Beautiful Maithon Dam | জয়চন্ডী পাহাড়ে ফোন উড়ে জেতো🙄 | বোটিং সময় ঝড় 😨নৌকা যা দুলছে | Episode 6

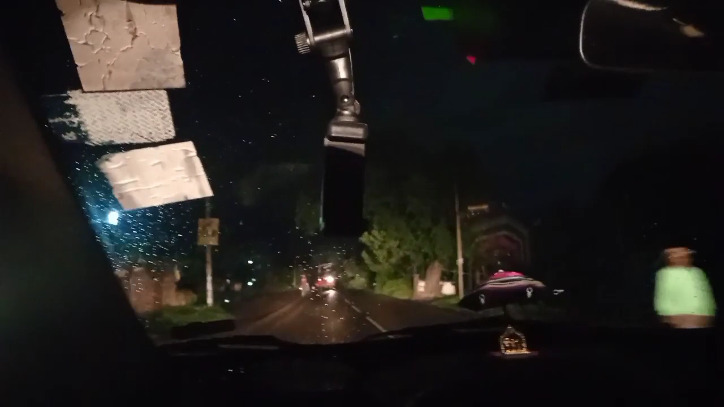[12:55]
কিন্তু এদিকে রাস্তায় পুরো রাস্তাটাতে একটাও লাইট নেই।
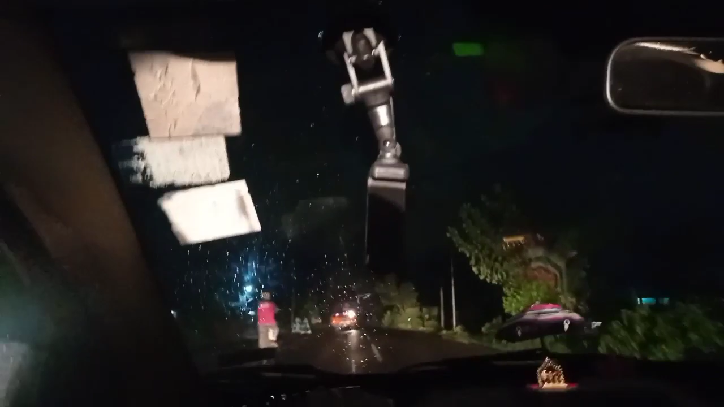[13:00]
প্লাস এক জায়গায় হঠাৎ করে রাস্তায় কাজ হচ্ছিলো বলে এমন একটা রাস্তা দিয়ে ঢুকলাম।
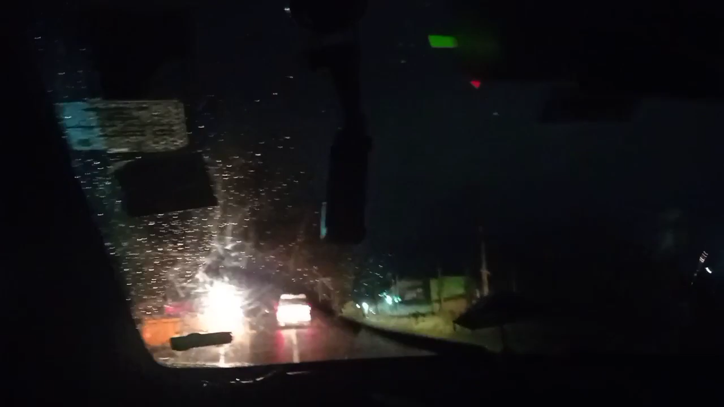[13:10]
গাড়িগুলো অন্য দিক থেকে আসছে, ডিপার মারলে তো আপার ডিপার বোঝে কিনা আমার সন্দেহ আছে।
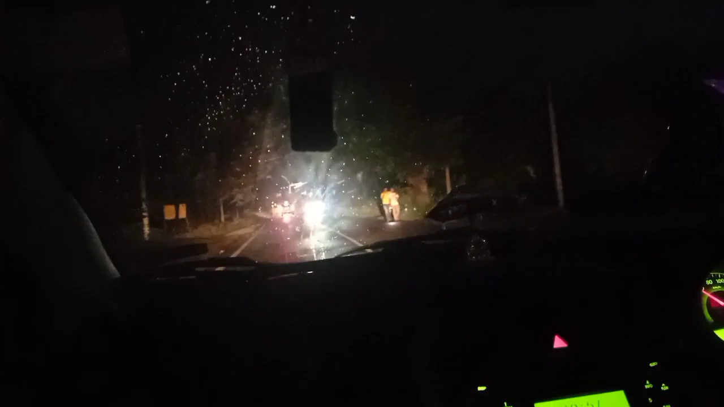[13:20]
আর 9 কিলোমিটার বাকি,
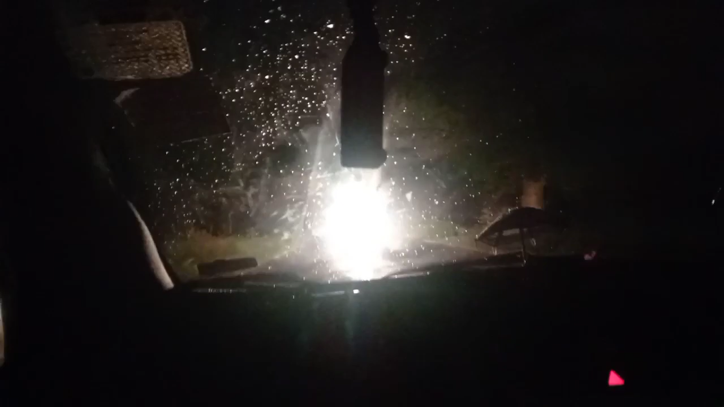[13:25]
কতটা রিস্ক নিয়ে যে তারকের সাথে যাচ্ছে এরা বাঁক নিয়ে, এই রাত্রিবেলা এই রাস্তা দিয়ে হেঁটে যাচ্ছে।
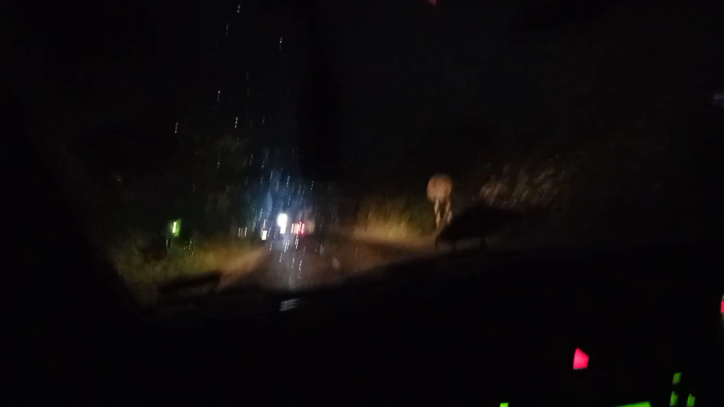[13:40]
আর গাড়িগুলো তো কোনো, যে গাড়িগুলো যাচ্ছে এখান দিয়ে দেখতে পারেন কাছে এসে বোঝা যাচ্ছে কতগুলো লোক হেঁটে যাচ্ছে। তো আমরা আর কিছুক্ষণের মধ্যেই হোটেল ঢুকে যাব। তো এই ভিডিওটা আজকের মতন এখানেই শেষ করছি।